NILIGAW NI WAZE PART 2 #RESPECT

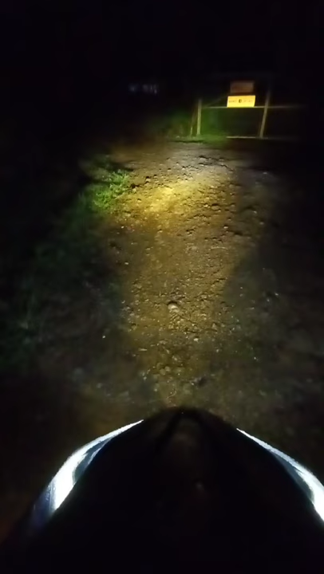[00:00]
Okay, dito po ako dinala ni Waze. Lambingan Hill. My God. Oh no. Saan kaya sila? Narinig ko mga tugtog eh.